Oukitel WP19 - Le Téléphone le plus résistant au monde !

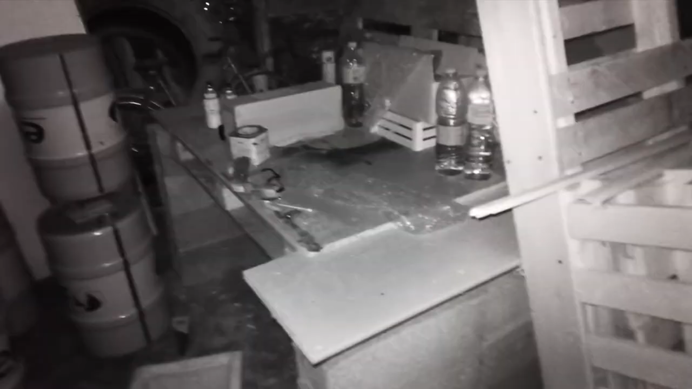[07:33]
du mode night vision parce que on en fait moi je ne vois rien c'est avec le téléphone que je vois et j'ai compris en fait ce que c'était il y a des lumières rouges des lumières à un frein rouge en fait sur le devant du téléphone et on peut voir mais exactement regarder moi je suis en claquette chaussette ça se voit c'est vraiment un truc de dingue et il n'y a pas beaucoup de lumière
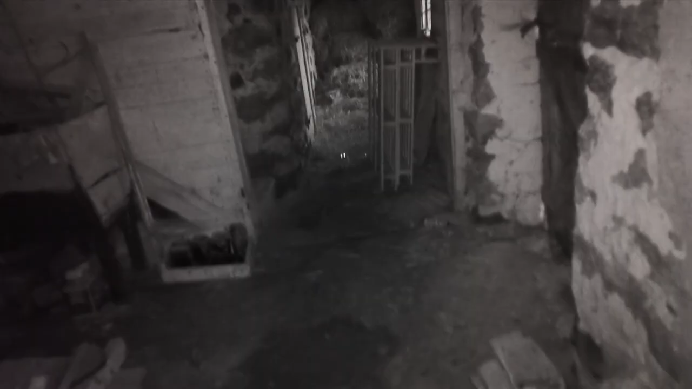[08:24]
il ya un petit chat les gars ça fait vachement peur ça fait trop peur c'est un petit chat il est trop mignon je vous jure qu'il est trop mignon mais là par contre on dirait vraiment et ça fait flipper ah mais c'est hallucinant c'est flippant
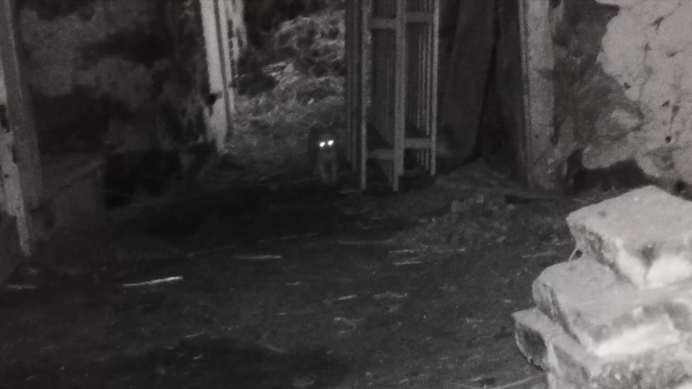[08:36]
les gars quand je regarde je ne vois pas moi bref je pense qu'au niveau de la night vision on est très bien j'ai même été très surpris de l'efficacité de ce mode et